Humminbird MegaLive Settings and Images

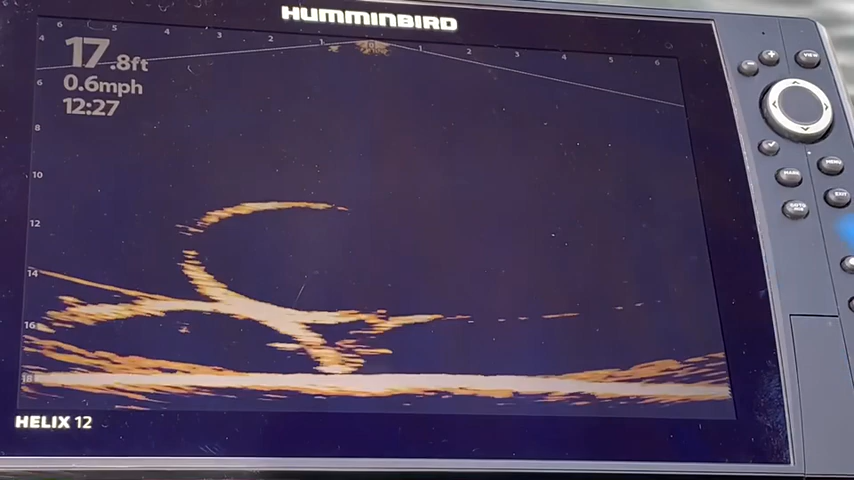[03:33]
On screen: depth 17.8 ft, speed 0.6 mph
The following video clip bounces around a little bit, so I didn't want you to miss seeing the fish.
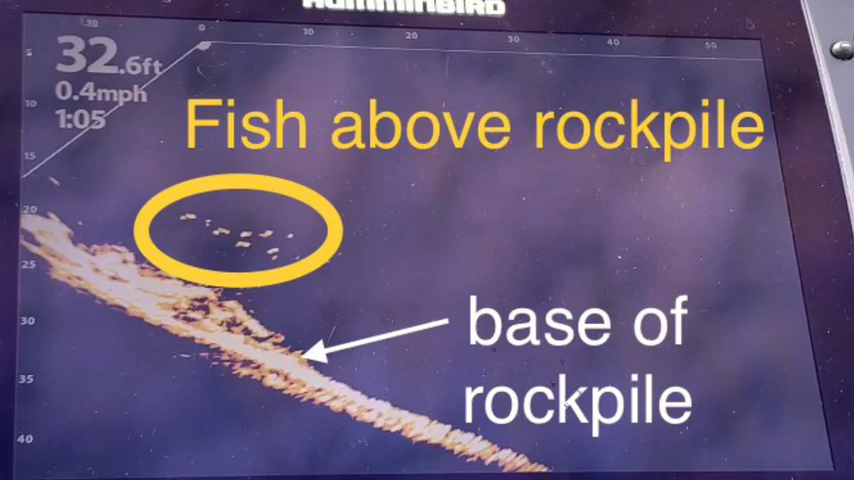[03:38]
On screen: depth 32.6 ft, speed 0.4 mph
Here's a nice pot of fish suspended above the rock pile.
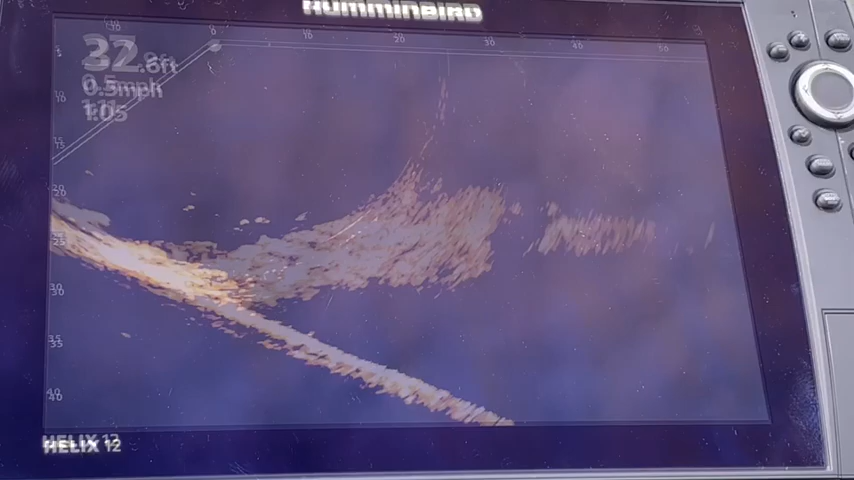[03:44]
On screen: speed 0.5 mph
You can see a few fish swimming around here, just on the edge. There's one up there and they're moving around.
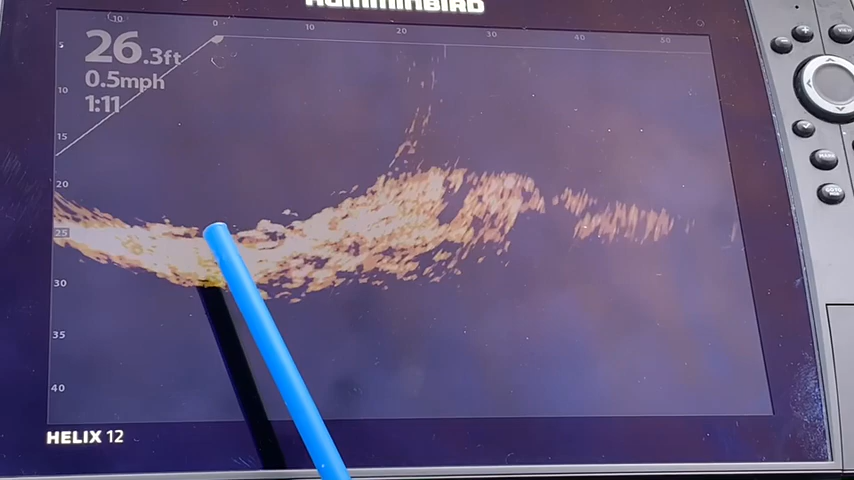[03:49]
On screen: depth 26.3 ft, speed 0.5 mph
I'm going to hit the persistence mode.
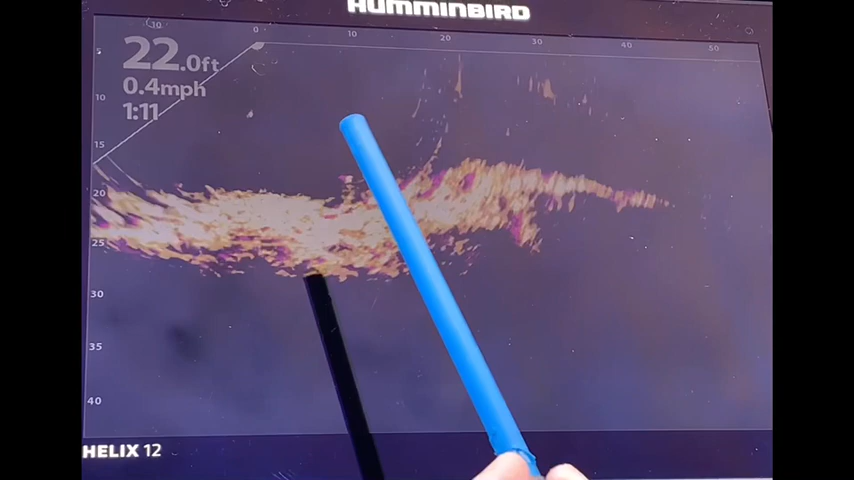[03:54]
On screen: depth 22.0 ft, speed 0.4 mph
With the persistence mode, you can see this particular fish swimming around that's just moving in there.
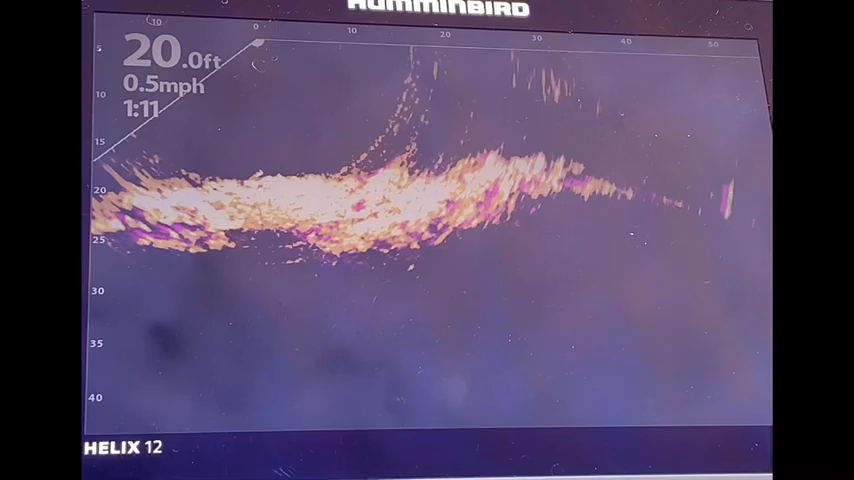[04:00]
On screen: depth 20.0 ft, speed 0.5 mph
And it's just buried itself tight into the rocks. We have some fish here. There's a rock pile here.
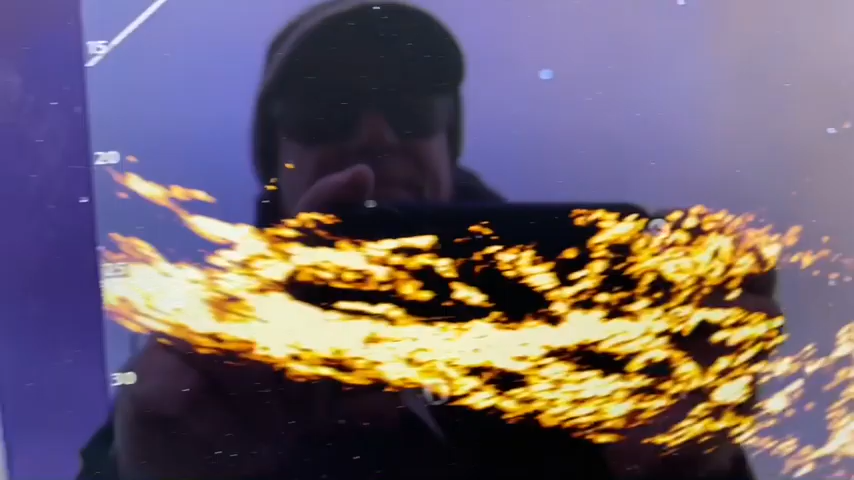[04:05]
And we have some fish right up in here, just on the brakes swimming around.
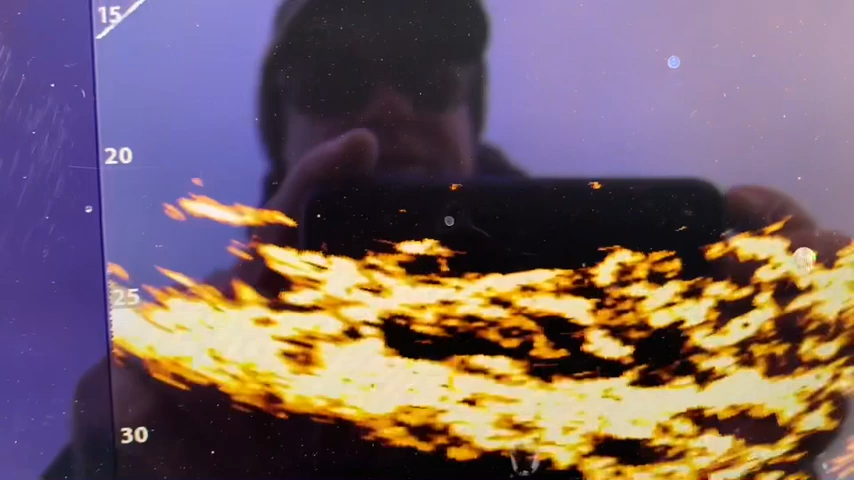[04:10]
And you can see them there. We've got a couple of fish here swimming out. One there.
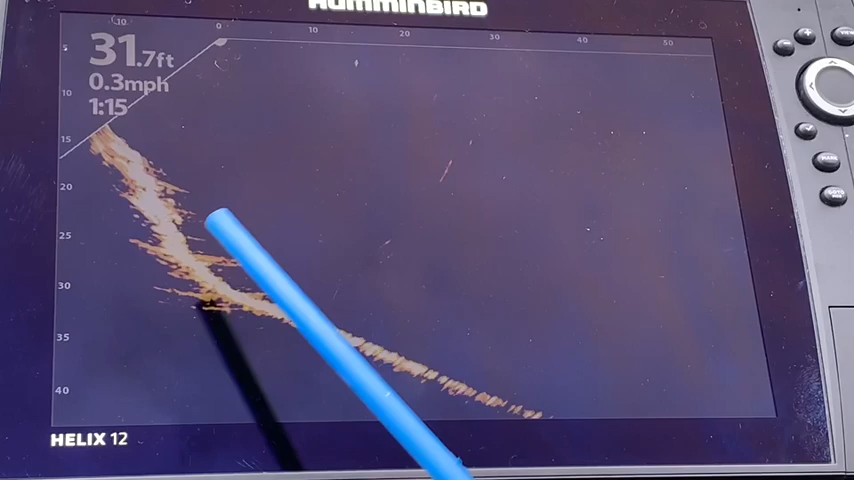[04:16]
On screen: depth 31.7 ft, speed 0.3 mph
A few out here that you can see are hanging around the brake.
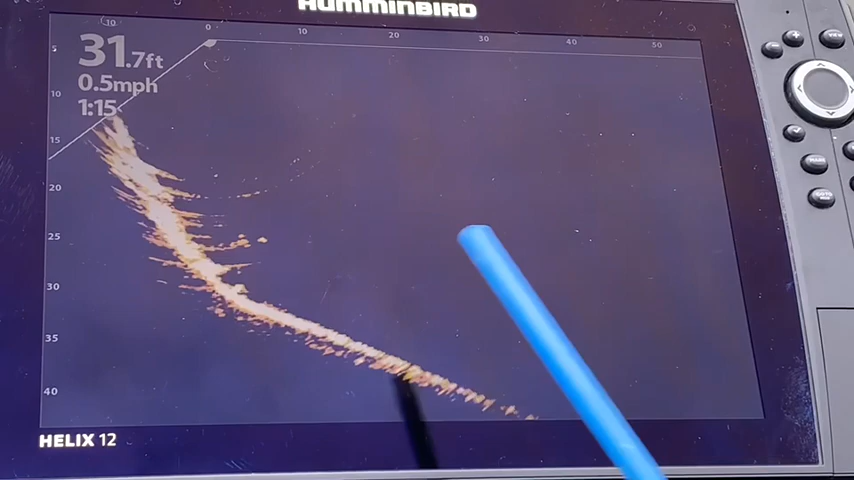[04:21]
On screen: depth 31.7 ft, speed 0.5 mph
There's a few more there. And it looks like we've got a pretty good pot of fish right there,
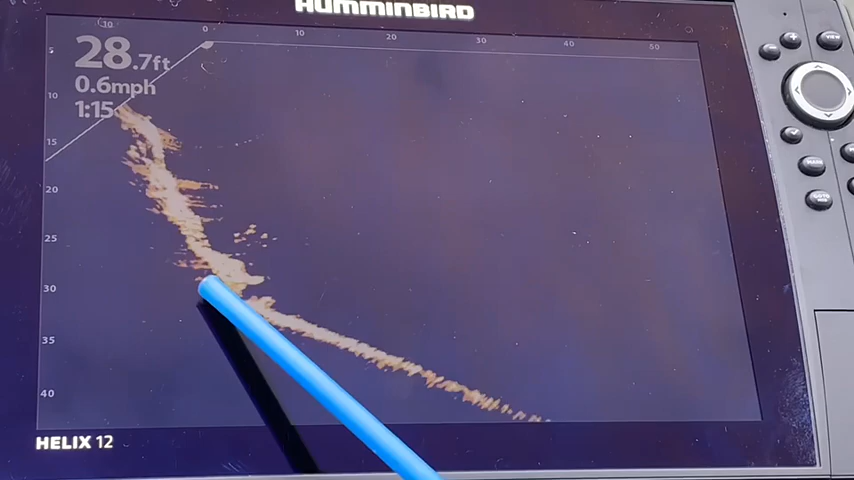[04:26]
On screen: depth 28.7 ft, speed 0.6 mph
swimming around adjacent to that ledge.
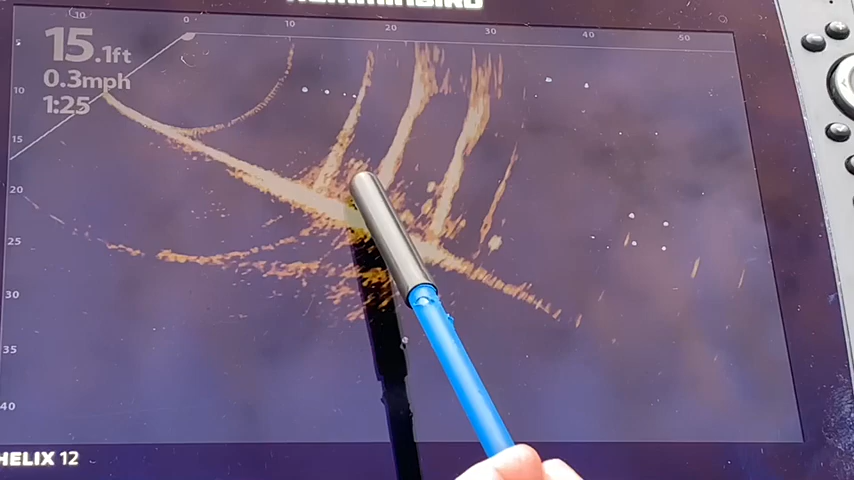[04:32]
On screen: depth 15.1 ft, speed 0.3 mph
Some pilings, and we do have some fish in around here that are hanging around in between.
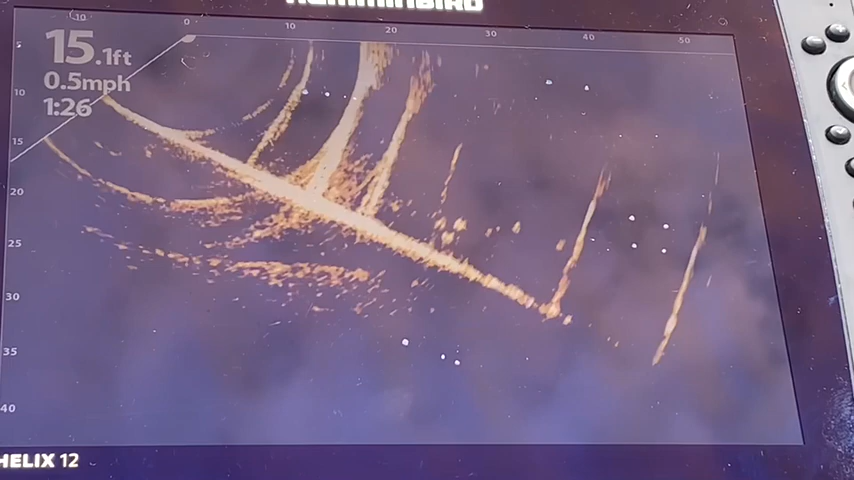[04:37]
On screen: depth 15.1 ft, speed 0.5 mph
I'm going to try and clear this up a little bit.
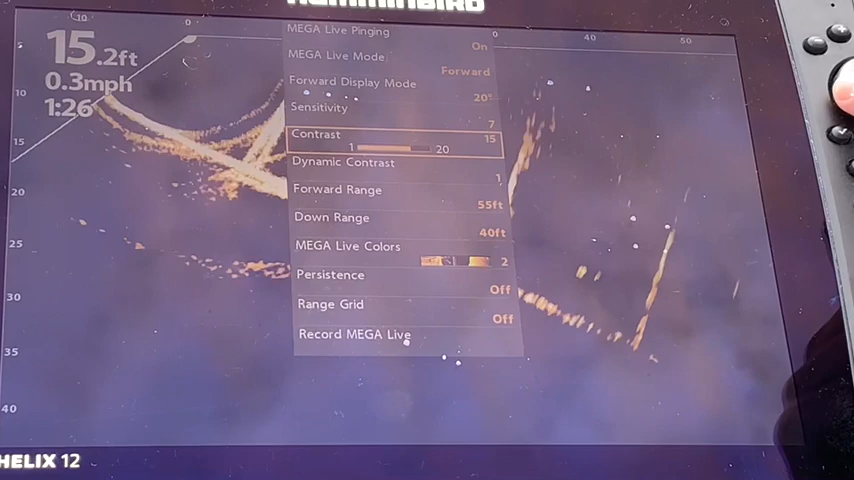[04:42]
On screen: depth 15.2 ft, speed 0.3 mph
Let's go to contrast, and let's see what happens. As we go down, it gets worse.
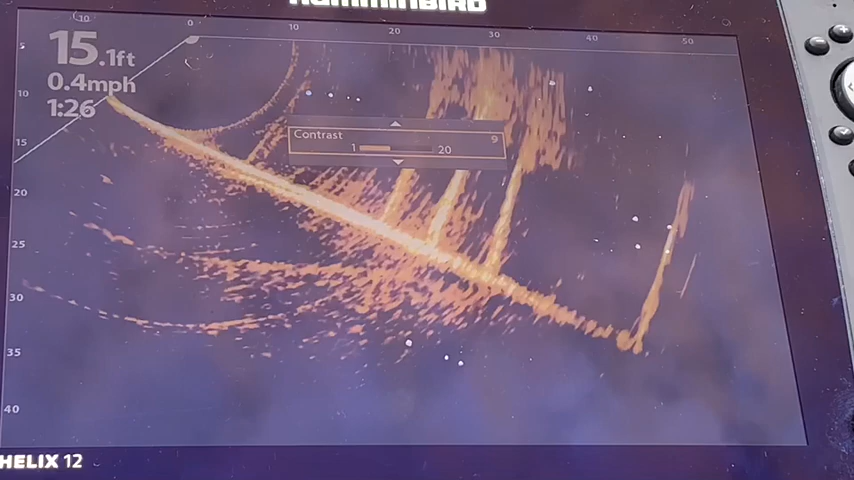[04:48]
On screen: depth 15.1 ft, speed 0.4 mph
As we go up, it gets better.
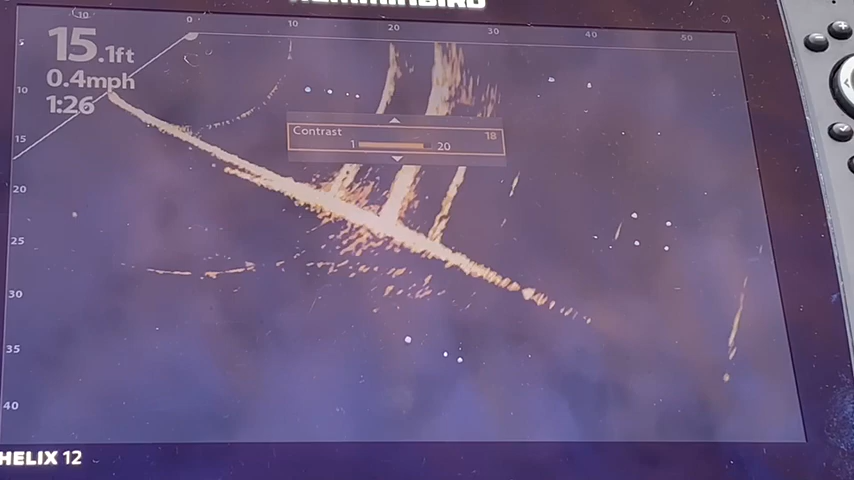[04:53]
On screen: depth 15.1 ft, speed 0.4 mph
I reduced the range to 35 feet, I believe. And we can certainly see some fish around some of these pilings.
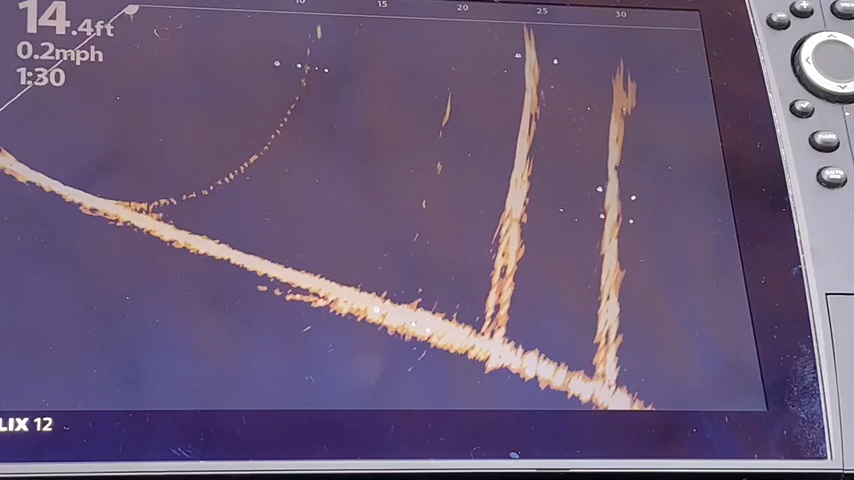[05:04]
On screen: depth 14.4 ft, speed 0.2 mph
And I also heard some fish. You can definitely see this fish moving here.
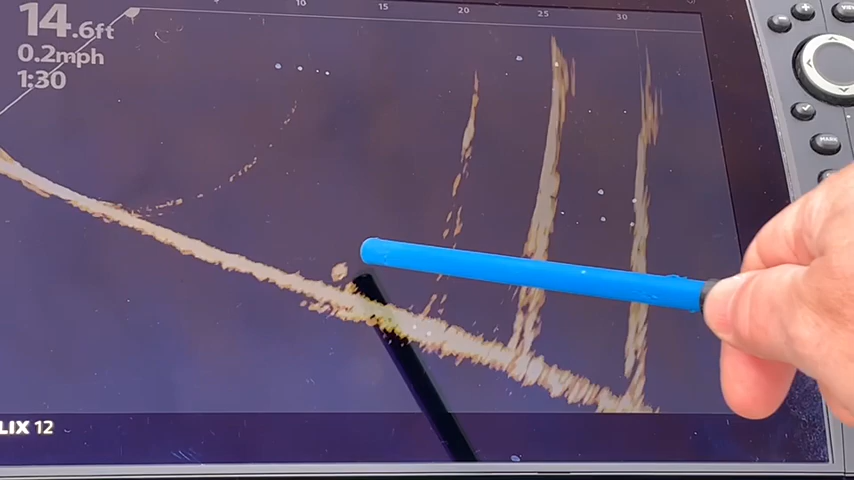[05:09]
On screen: depth 14.6 ft, speed 0.2 mph
You can see the edge of a rock pile up here. So it is going to show bottom structure as well.